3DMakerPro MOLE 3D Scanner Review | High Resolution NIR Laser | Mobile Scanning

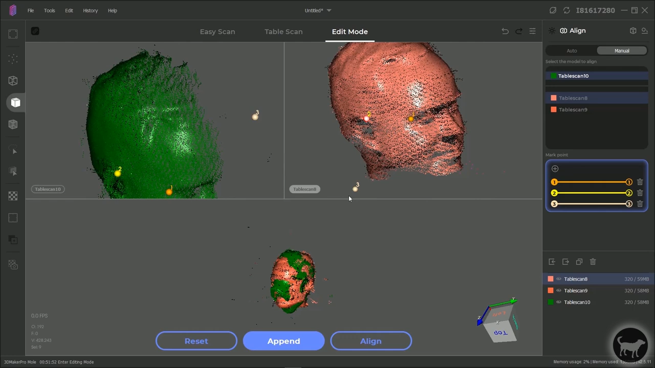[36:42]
sometimes it's hard to find exactly the right spot another thing again you can show all frames and it'll give you more of that model the third spot will be my receding hairline
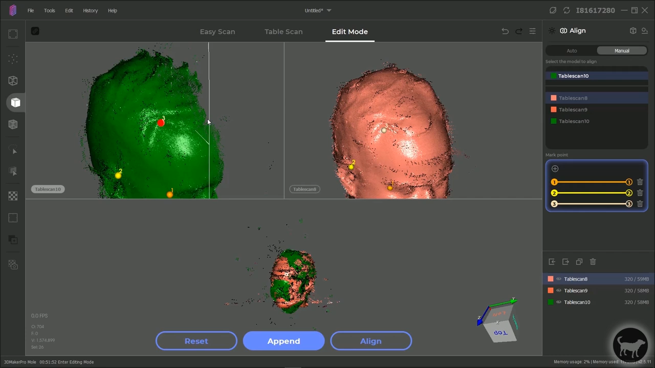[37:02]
with all of those points picked you can then click on align
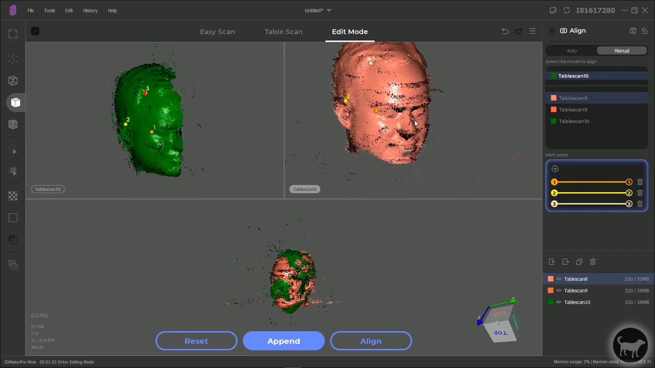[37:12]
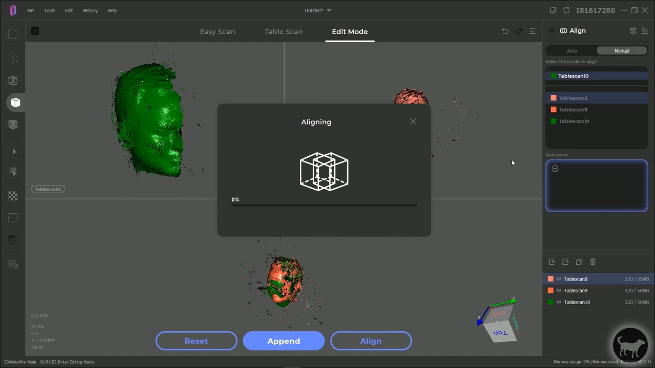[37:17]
and it should have put those two together there you go there's a lot of extra garbage in this one it'll go away you can see that this table scan nine is now out of order
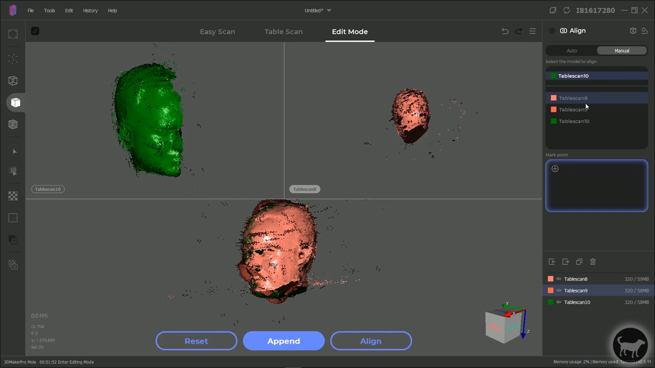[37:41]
I'm going to drag that one in here and I'm going to align that to the table scan eight
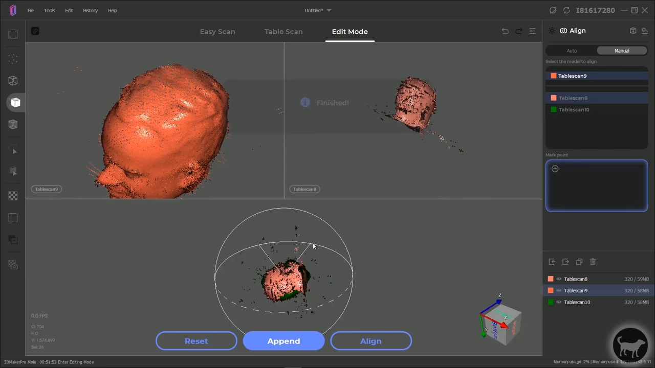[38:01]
I'm not exactly sure how this sets everything up in the lineup sometimes I feel like when I try to do the items in order it'll align it to one and then not align it to the other I feel like you have to go through the process with each one I'm going to try it again from table scan nine to table scan 10
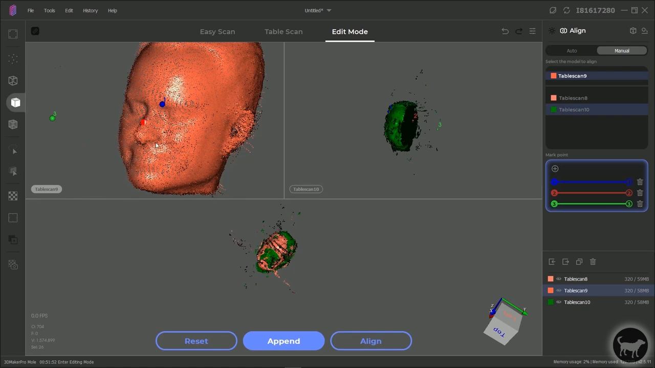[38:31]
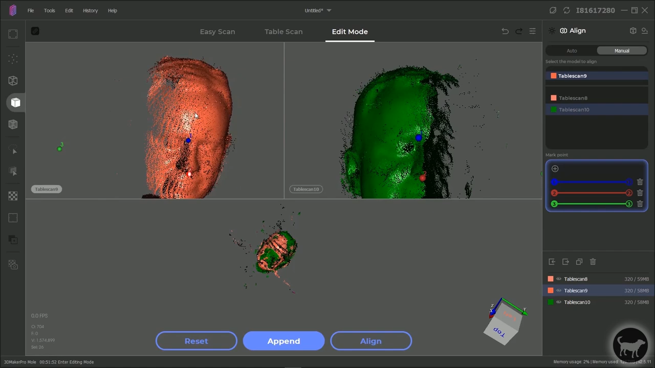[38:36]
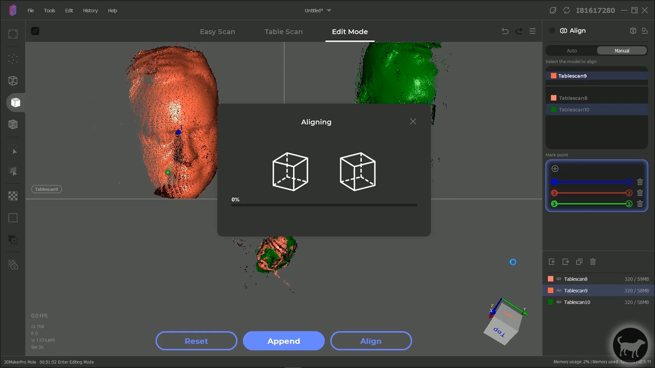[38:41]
looks like we finally have all the models in the same direction
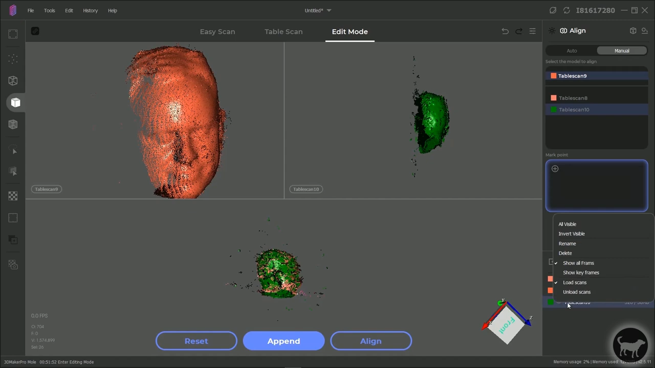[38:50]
there we go
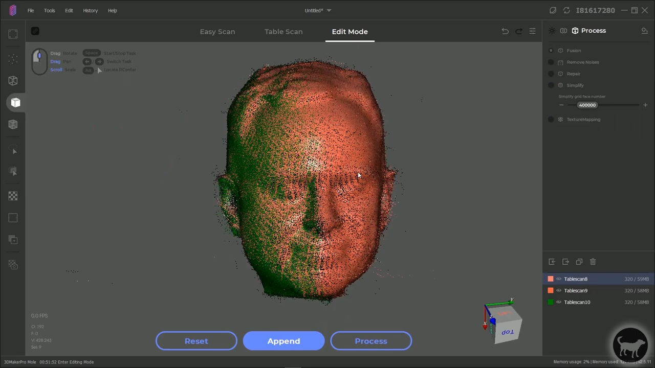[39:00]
from here if I want to process pair and simplify
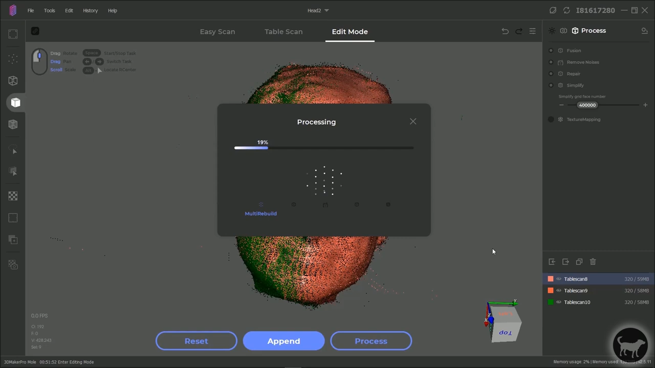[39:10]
if you were doing the process with textures you would want to run all of these processes except the texture mapping and then
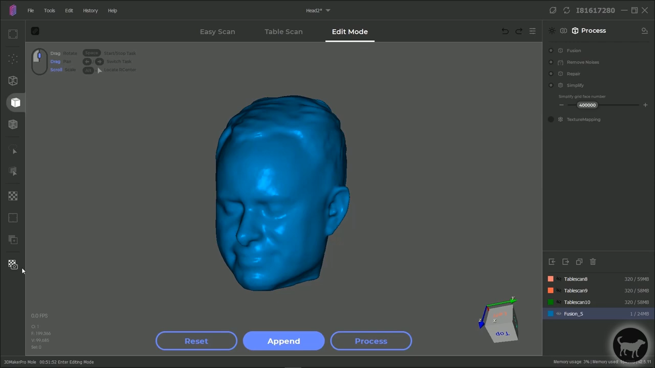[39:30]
that's when you're going to go in here you're going to select some photos you're going to crop something and then cut and it'll crop
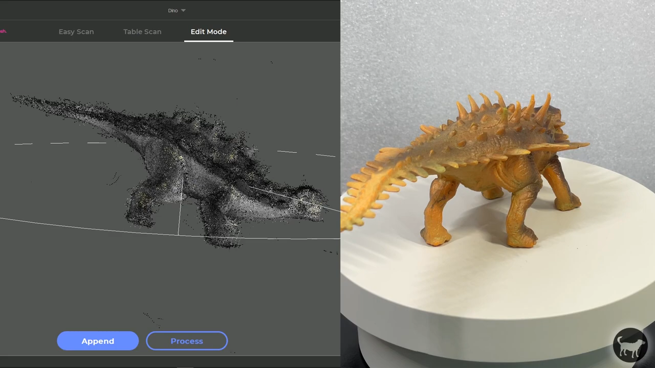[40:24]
easy model to scan especially as a first try it was actually only after scanning with textures that I seemed to get a really good and alignable scan you can see here that it turned out pretty
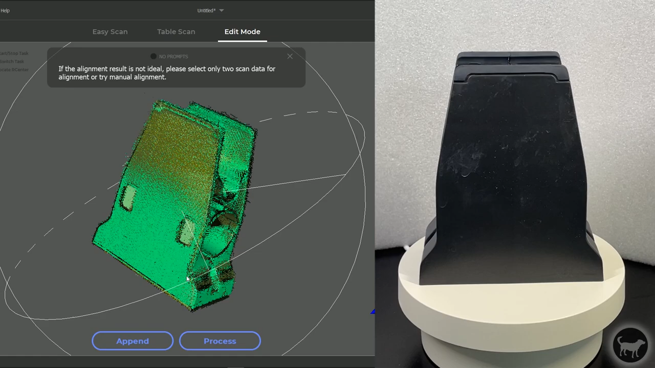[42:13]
but just as areas that didn't scan that is why I attached this little square knob to one side so that I could tell which
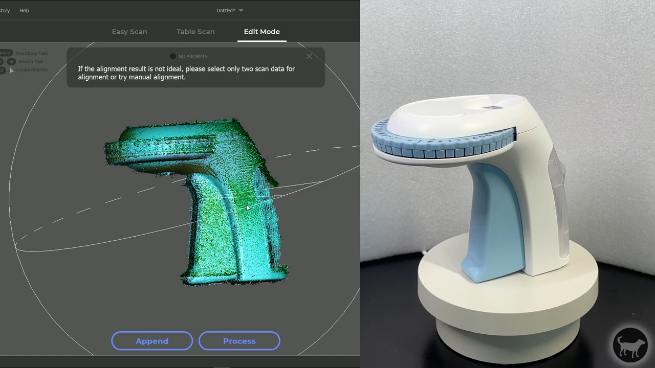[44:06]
was missing the entire back section since that part is semi transparent the
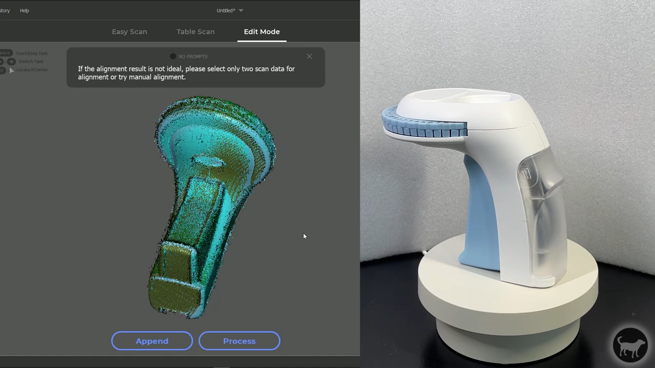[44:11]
laser just couldn't pick it up this was when I tried that foot powder spray again
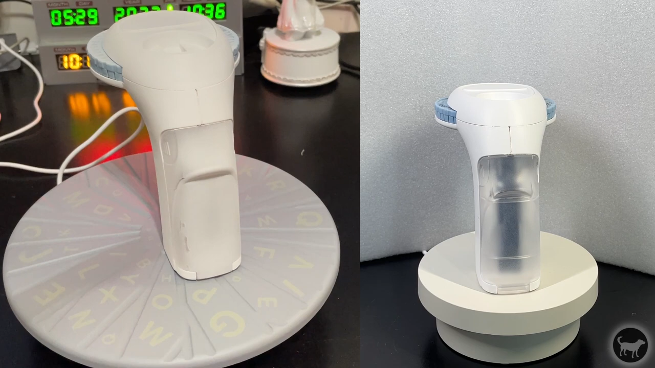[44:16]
since I decided to give it a second shot and it did really well
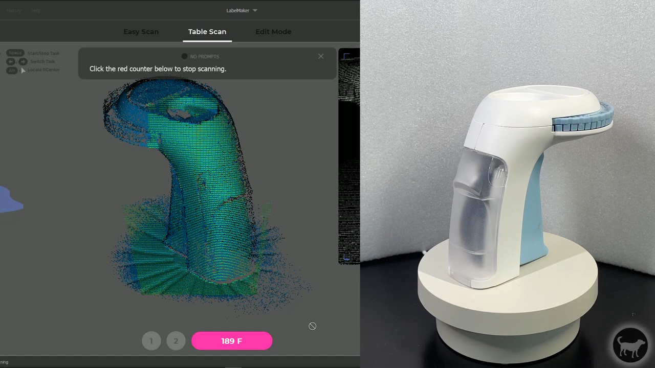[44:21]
with just a light coating of spray it really made the model show up great for the scanner